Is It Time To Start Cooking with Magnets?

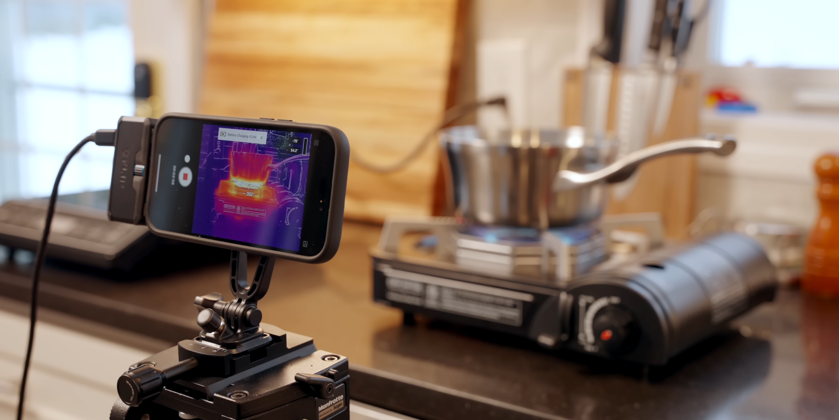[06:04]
As an experiment, I filmed one liter of water coming to a boil on a gas burner, and an electric burner and an induction burner.
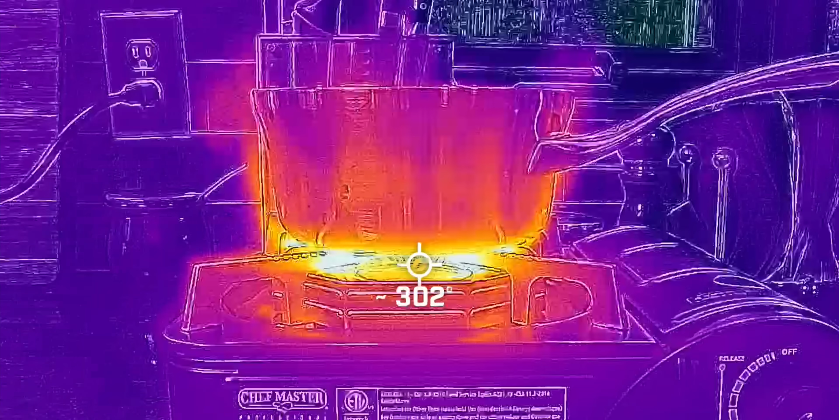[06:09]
You can see how much of the gas burner heat is being lost around the pot.
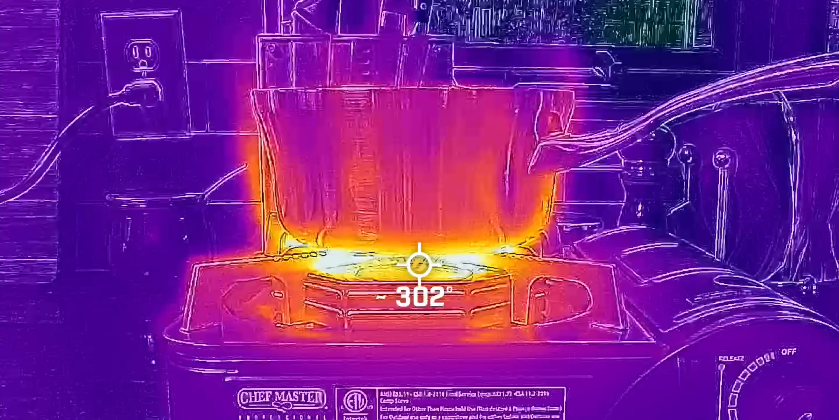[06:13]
That's heating your home versus your food. On the other hand, electric cooktops cost about the same amount to run, but work at an efficiency of 75 to 80%.
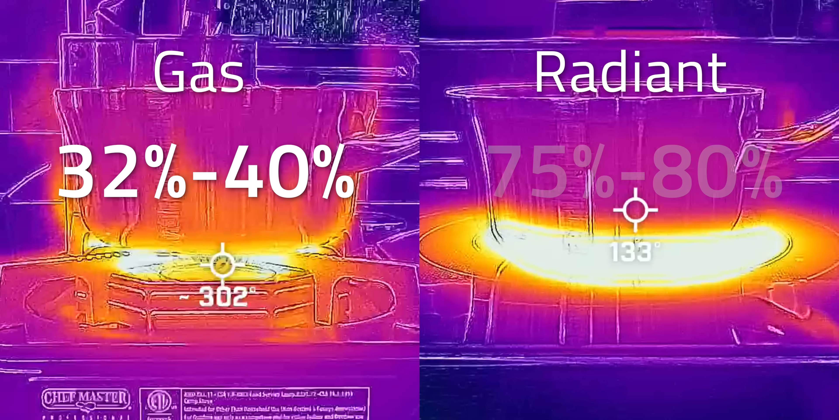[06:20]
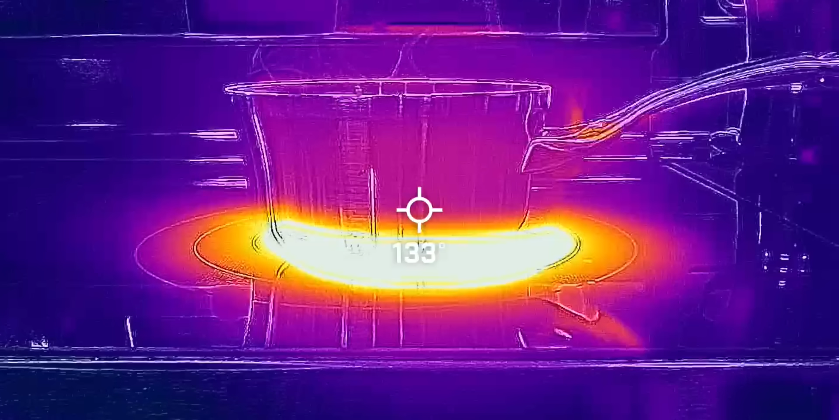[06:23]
You can see that the majority of the heat energy is making it into where you want it, the food. While gas cooking leaves you with more hot air than hot food, electric appliances narrow their focus to the burner.